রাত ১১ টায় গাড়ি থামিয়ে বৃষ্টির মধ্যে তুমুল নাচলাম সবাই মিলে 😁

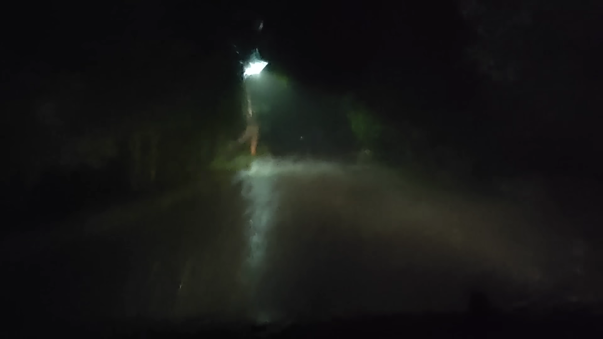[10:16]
দেখতেই পাচ্ছ কি হারে বৃষ্টিটা হচ্ছে, মানে বিভৎস বৃষ্টি হচ্ছিল।